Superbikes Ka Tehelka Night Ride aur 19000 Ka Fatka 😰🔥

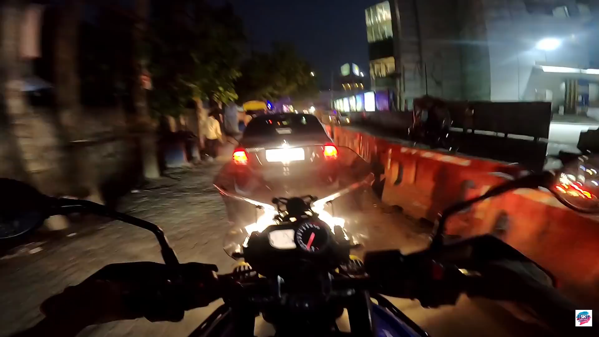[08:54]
हमारा जो बाइक है ये XRX वाला मॉडल है, इसके ऊपर में आता है XCX लाइट, लेकिन खतरनाक लाइट लगाया मैंने। भाई साहब रोशनी देखो, ये इसका डीपर है फॉगलाइट का,
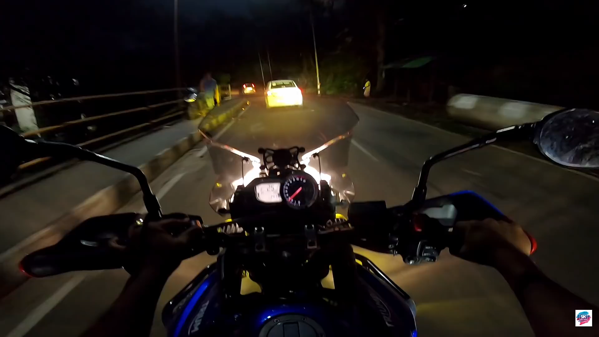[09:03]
इसका पर है येलो लाइट, और ये मेरा पहले का डनाली का लाइट है।
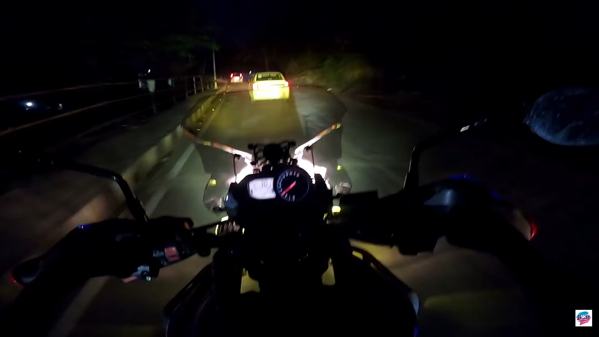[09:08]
सब कुछ ऑन कर देंगे तो भाई साहब भयंकर, चेक इट आउट, OMG, फटाफट ऑफ करते लोग, नहीं तो कभी हम काणा बन जाएंगे।